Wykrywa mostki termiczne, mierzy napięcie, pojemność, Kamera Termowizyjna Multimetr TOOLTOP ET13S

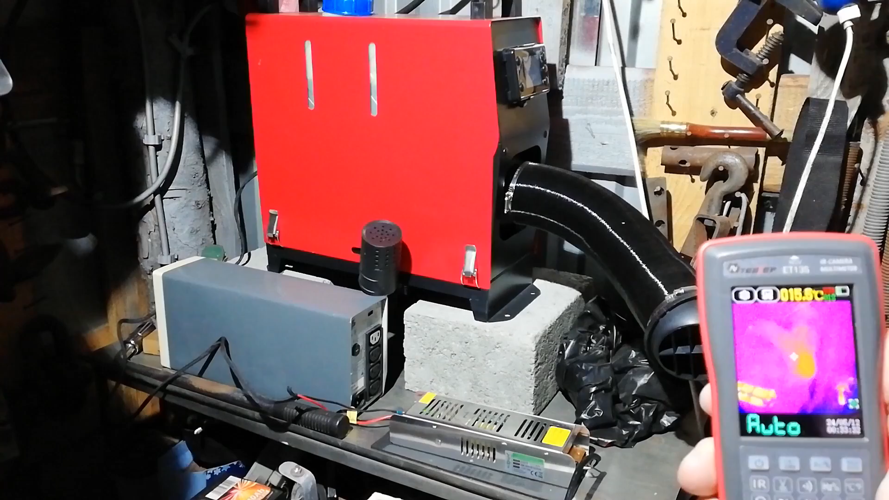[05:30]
tutaj tutaj już widać cieplejsze powietrze ta rura widoczna zasilacz
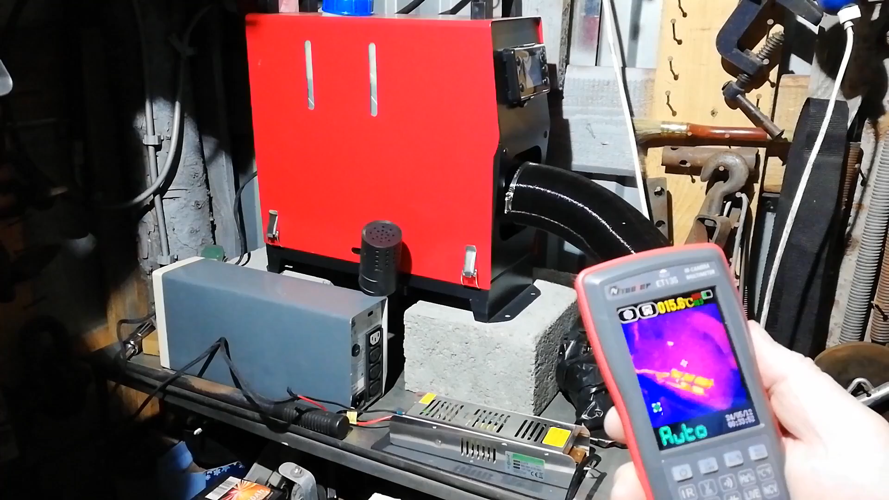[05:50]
jeżeli chodzi o tą obudowę to tutaj nic nie przenika w zasadzie żadne ciepło
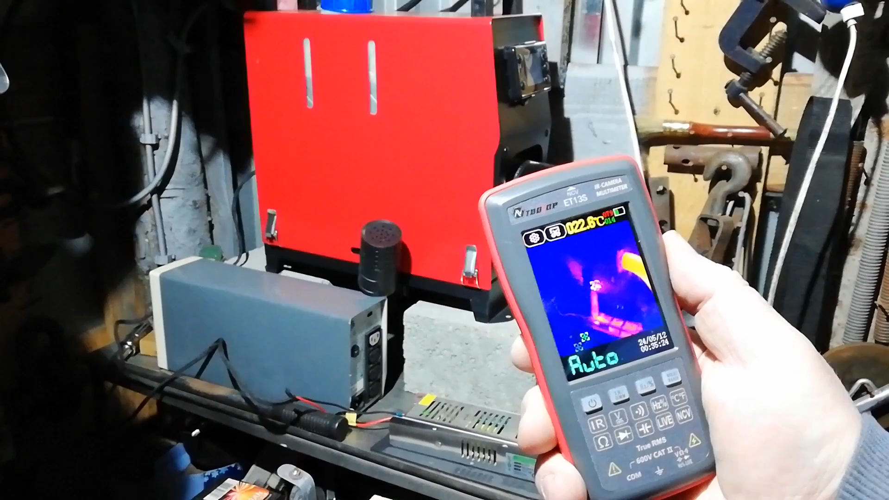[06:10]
On screen: spot 22.6°C
rura która wypuszcza nam ciepłe powietrze to już jest
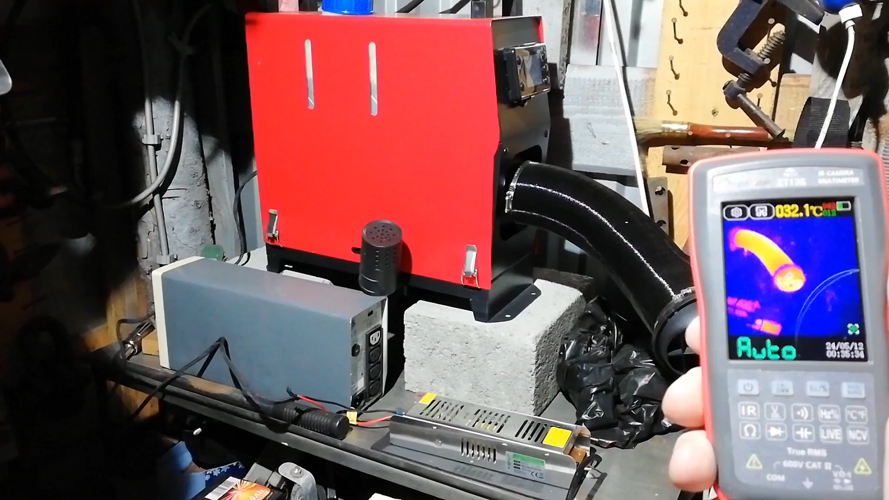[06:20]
około około 33 stopnie no i to się tak będzie nagrzewać coraz bardziej
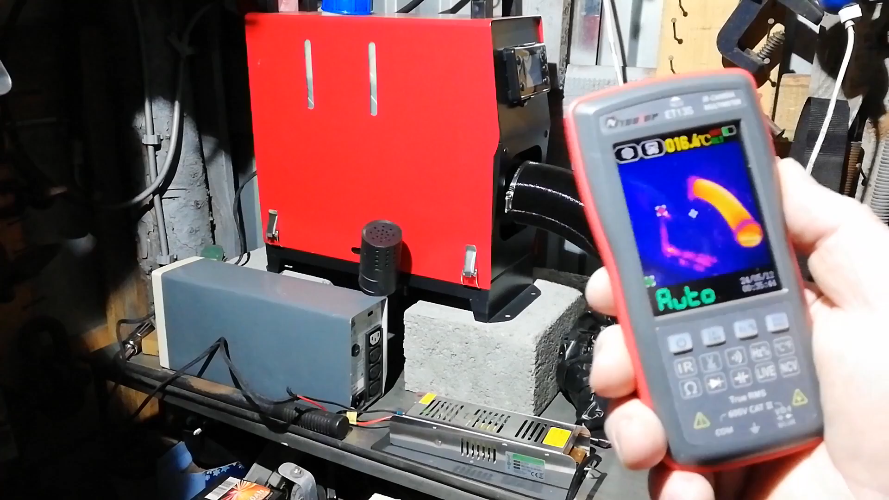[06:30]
zasilacz w zasadzie się nie nagrzewa tak bardzo tu mamy już 50 stopni a tam z tyłu mamy wyjście tej rury wydechowej na zewnątrz
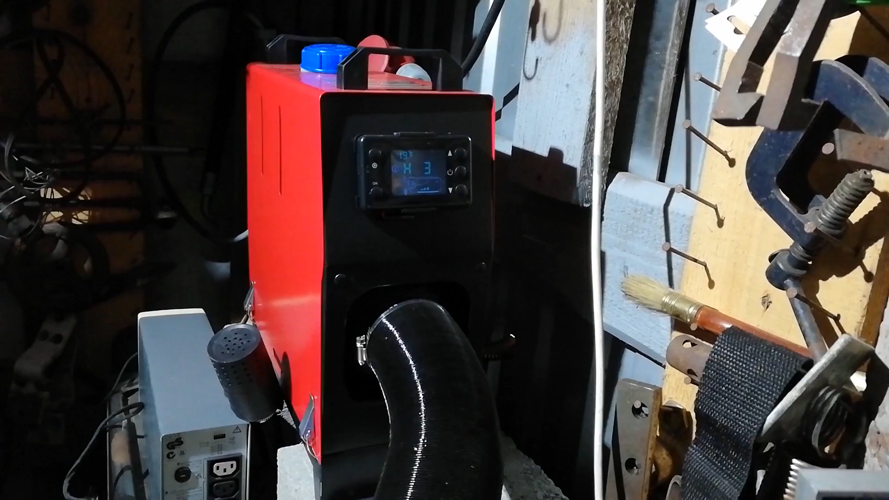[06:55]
i zobaczmy jak przez termowizję właśnie widać tą rurę
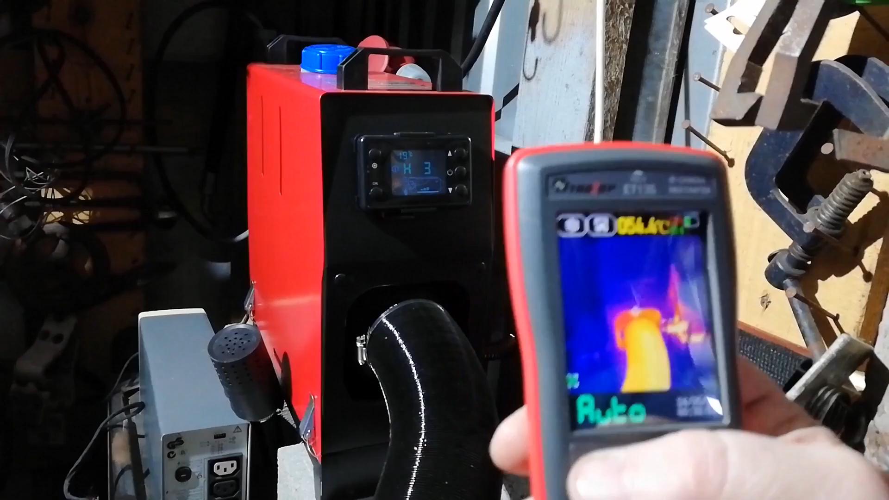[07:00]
widać tam skupisko ciepła 80 92 stopni około tak się waha między w zależności jak ruszam tym narzędziem na 93 stopnie 110 teraz teraz widać nawet kształt tej rury m1 m2 m2